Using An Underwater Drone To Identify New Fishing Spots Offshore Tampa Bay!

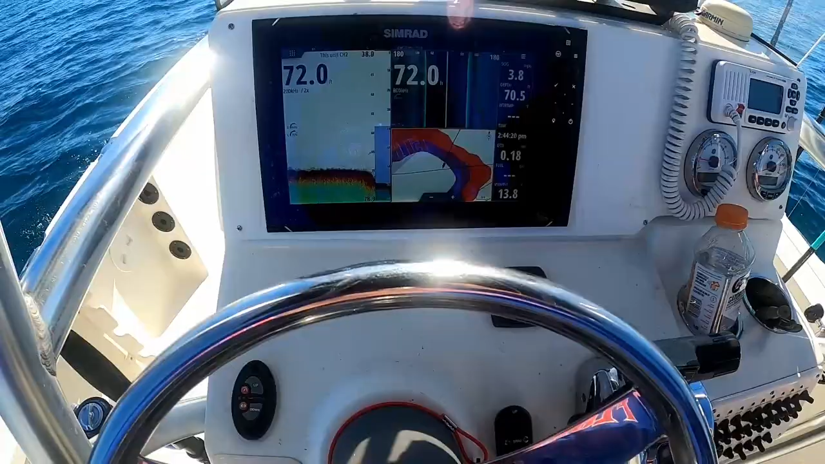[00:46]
And look, we just crossed over on the strike lines, and boom, there's the ledge right there.
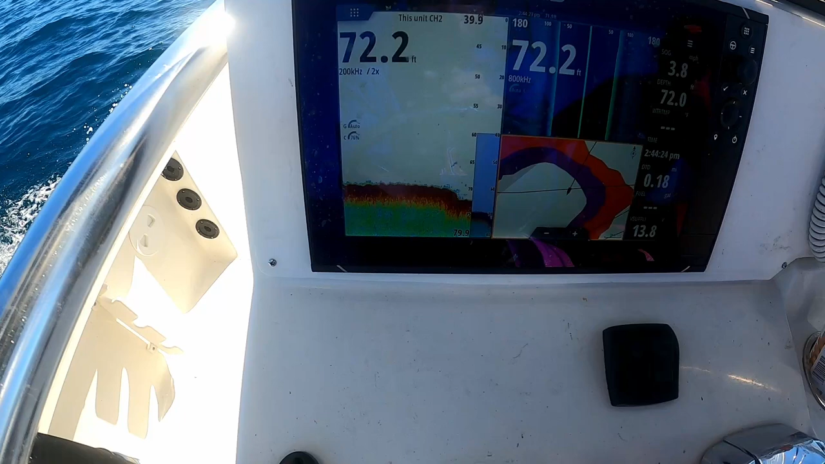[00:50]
On screen: depth 72.2 ft
There should be some good fish on that.
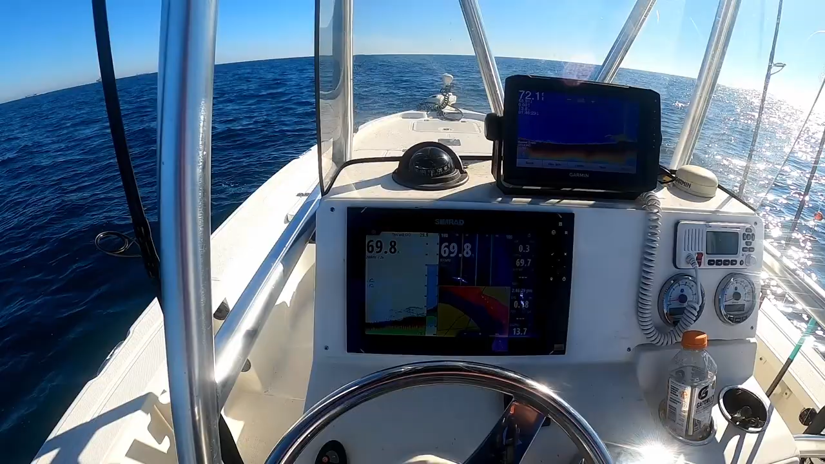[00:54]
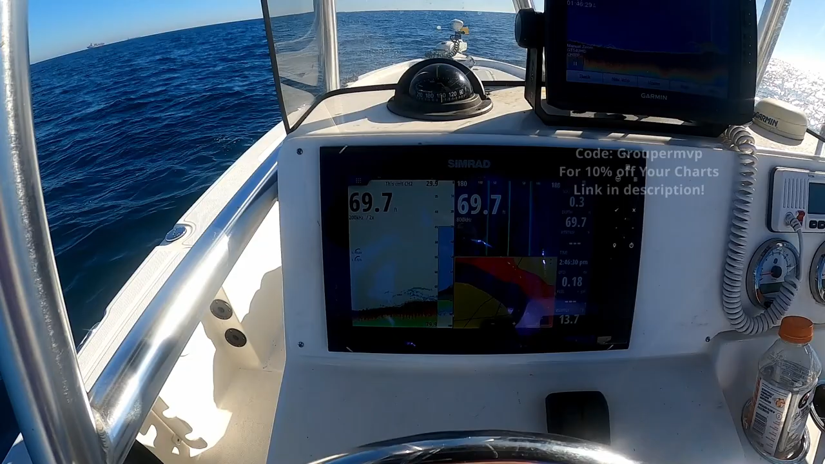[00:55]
All right, here we are anchored up on the strike lines chart out of St. Pete. And boom, that looks pretty good.
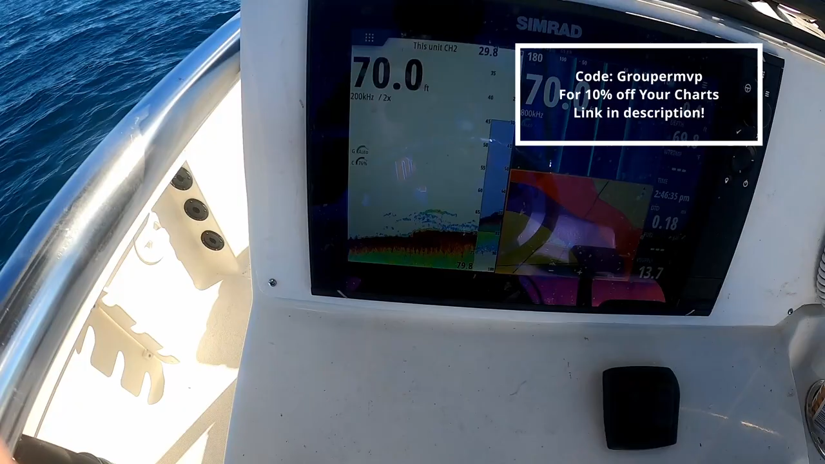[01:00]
On screen: depth 70.0 ft
We're gonna fish that, see if we can't get us some hogfish or whatever else. All right, now we're getting down on the chart.
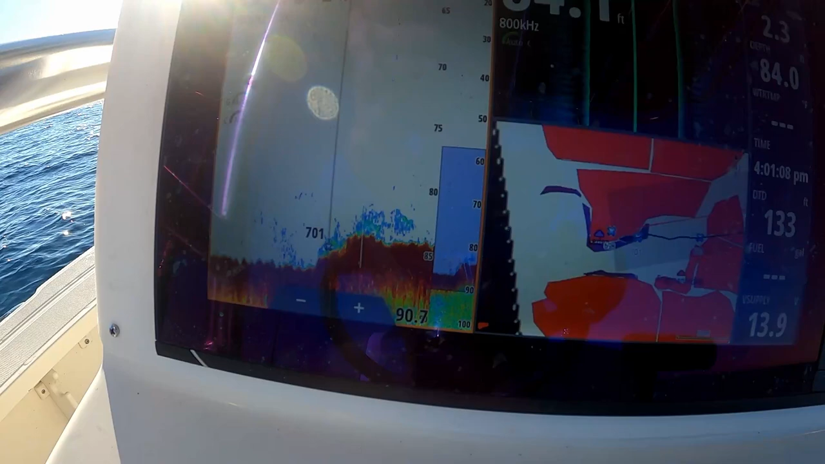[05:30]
Here's a new ledge we just found on the strike lines. Looking good. Gonna get anchored up on it. Never been here before either.